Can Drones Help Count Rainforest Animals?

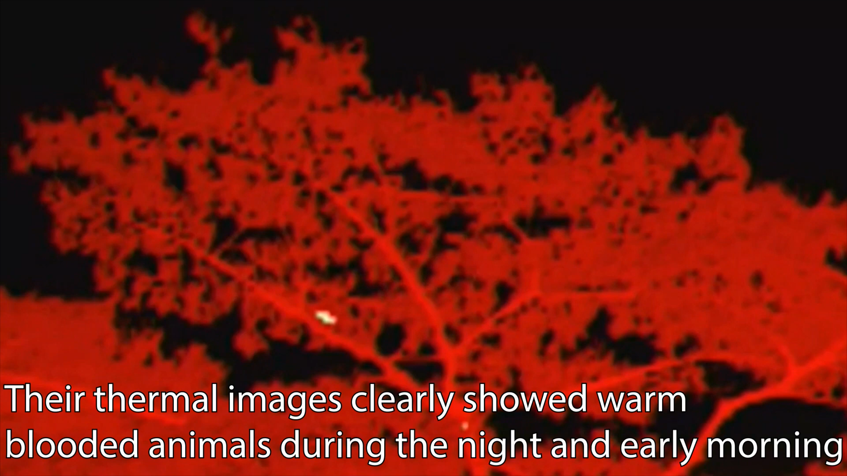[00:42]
Their thermal images clearly showed warm-blooded animals during the night and early morning.
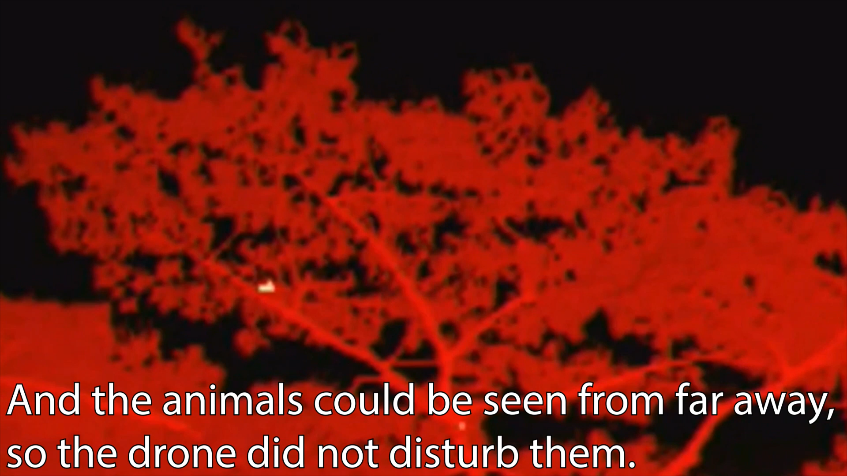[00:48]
And the animals could be seen from far away, so the drone did not disturb them.
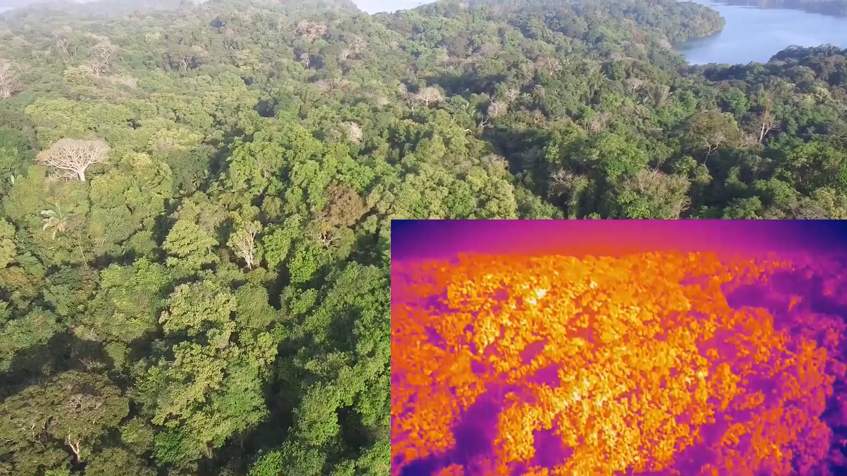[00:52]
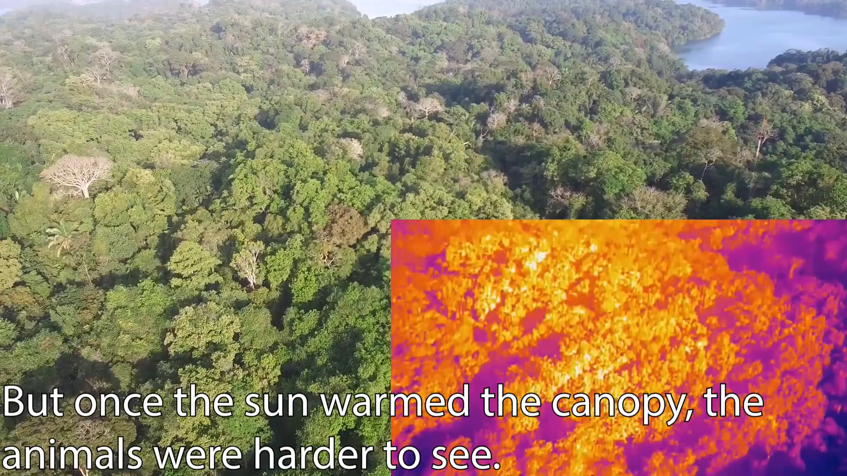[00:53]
But once the sun warmed the canopy, the animals were harder to see. Also, animals underneath the top of the canopy were invisible to the thermal camera.